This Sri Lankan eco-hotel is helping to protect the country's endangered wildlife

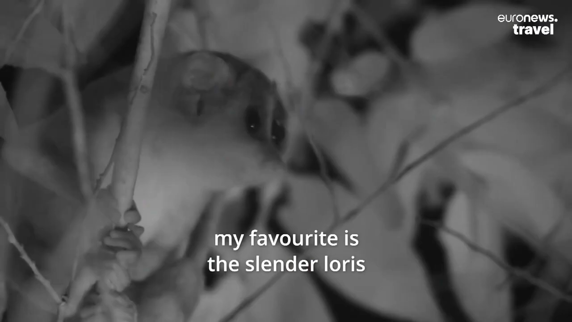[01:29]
In terms of wildlife, my favorite is the slender loris, because the last 11 years I'm collecting all the information, I'm collecting all the data,
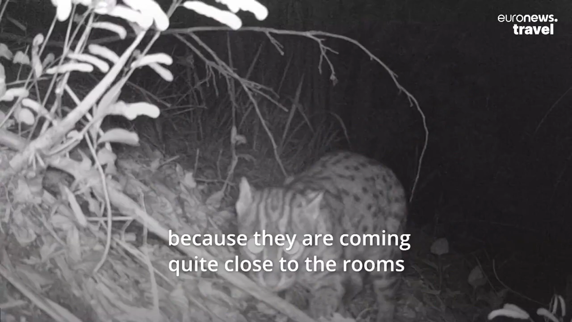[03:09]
But they are not harmful for the human beings, like they cannot attack us.
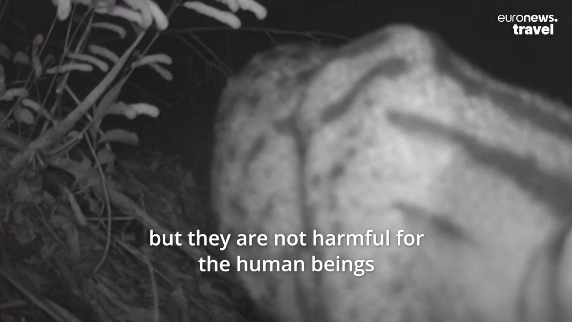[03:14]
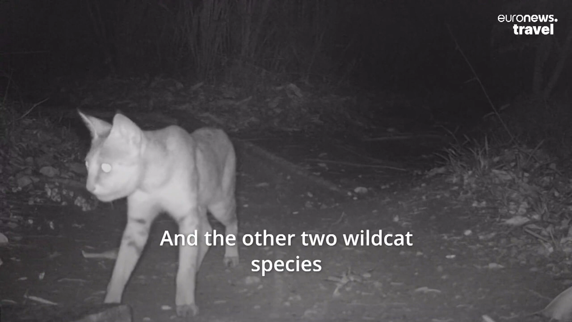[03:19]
And the other two wildcat species, jungle cats, we can see here, also nocturnal.